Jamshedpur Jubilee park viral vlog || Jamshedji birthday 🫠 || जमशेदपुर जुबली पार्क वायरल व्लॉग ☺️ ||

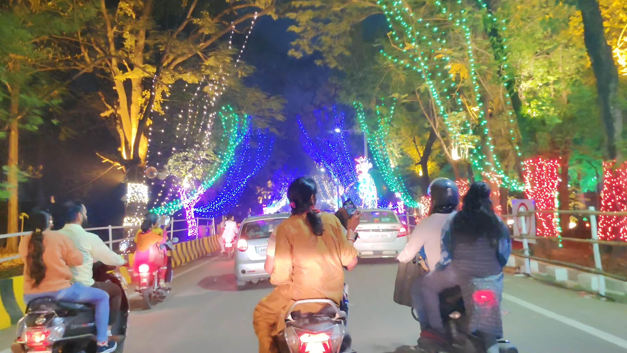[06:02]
टिके टिके नीला पीला लाइट, होड़िया होड़िया भोड़िया देखो छी।